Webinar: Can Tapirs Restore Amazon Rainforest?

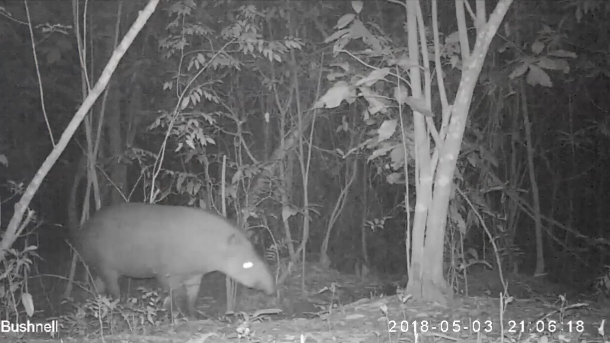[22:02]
connected and then of course the stars of this show, uh, the tapirs captured here on a camera trap by our colleagues at EPOM. And I'll let it run through one more time just so we can see the tapir baby come through.